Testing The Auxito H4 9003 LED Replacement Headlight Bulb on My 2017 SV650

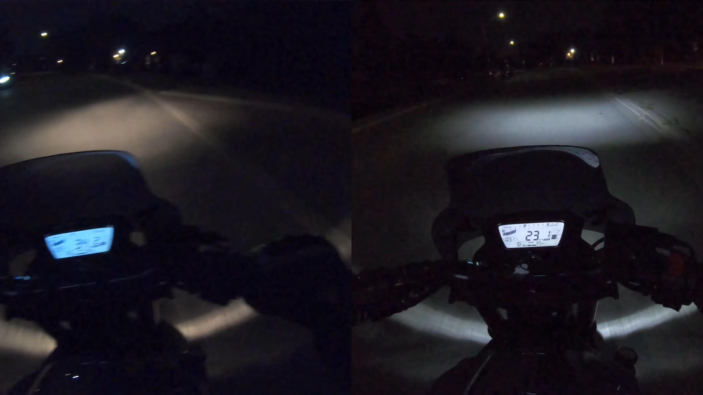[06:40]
but I'll have uh I put the videos up side by side here just so you guys can see and compare for yourselves exactly what it looks like I'm gonna be trying to go the same speed but I'll edit it out so that it kind of works out so that the videos line up properly for you guys and hopefully you can tell just because of where I'm riding I chose to ride out on the side streets here
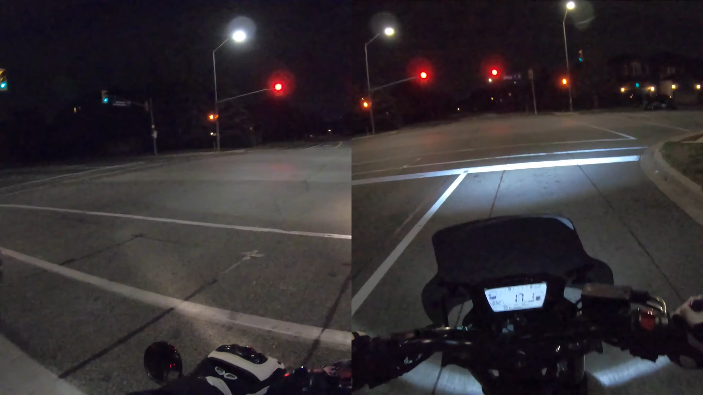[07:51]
be because I'm not used to the white light but it definitely is a lot brighter you can tell just by looking at the the lines on the road here they reflect a lot more see the high beam yeah high beam it gives you that little extra section up there if you guys can see it gives you an extra like I'd say a yard or two so like a meter or two